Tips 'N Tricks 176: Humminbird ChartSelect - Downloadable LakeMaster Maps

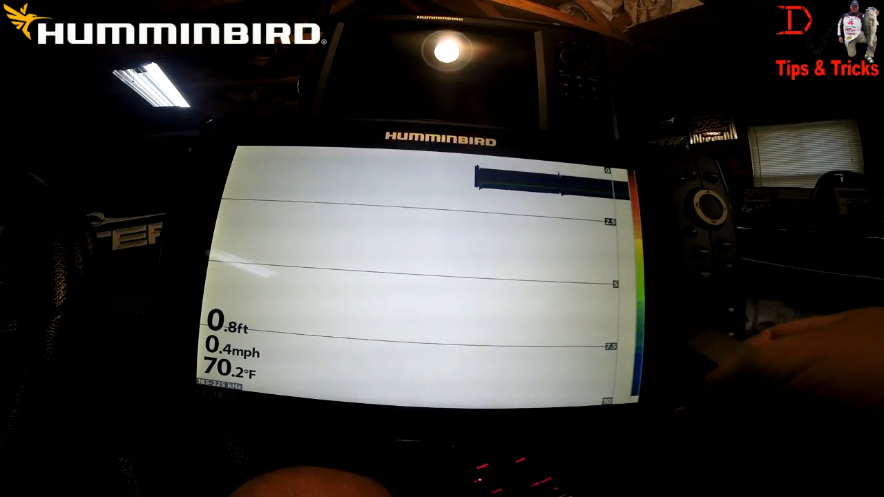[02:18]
On screen: depth 0.8 ft, water 70.2°F, speed 0.4 mph
card into one of the card reader slots here you hit menu twice
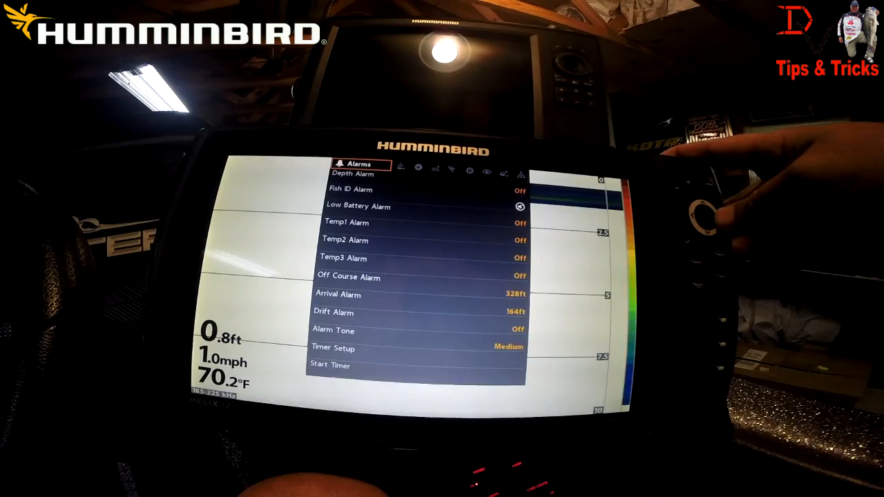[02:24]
On screen: depth 0.8 ft, water 70.2°F, speed 1.0 mph
and come over here to set up tab and come down here to encrypt
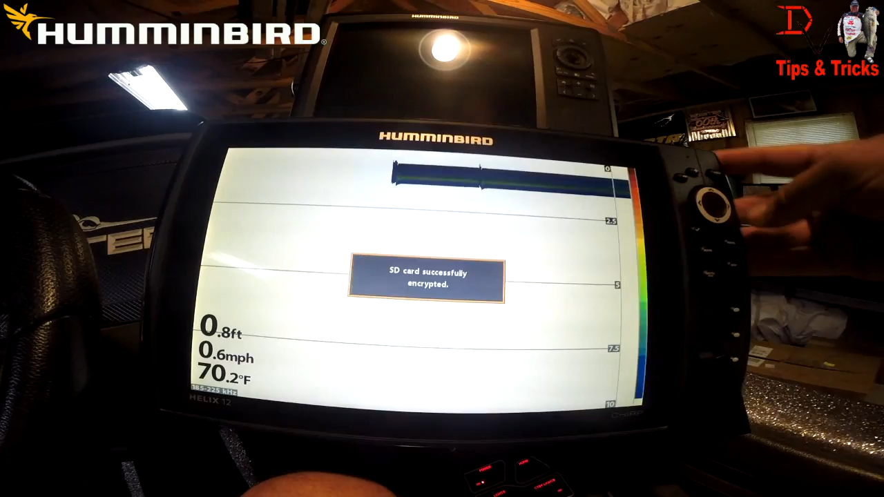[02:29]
On screen: depth 0.8 ft, water 70.2°F, speed 0.6 mph
SD card SD card was successfully encrypted
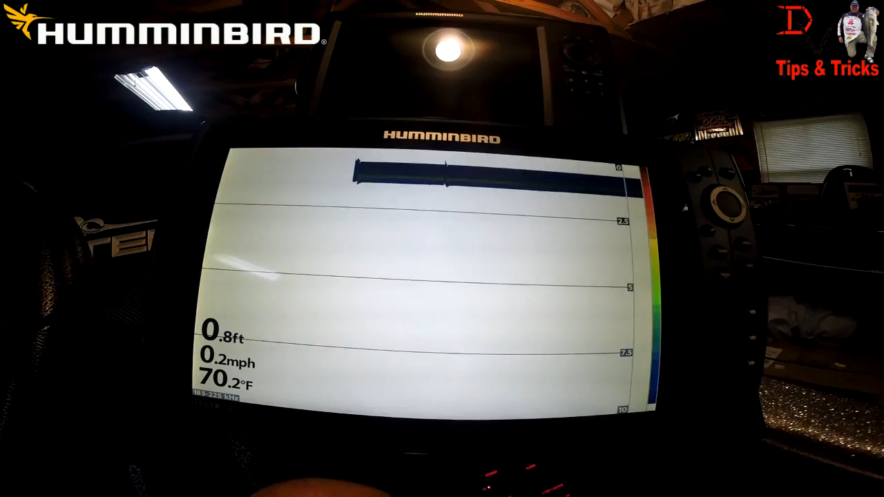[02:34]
On screen: depth 0.8 ft, water 70.2°F, speed 0.2 mph
now we can go back to the computer and upload our map now that we're back at the computer with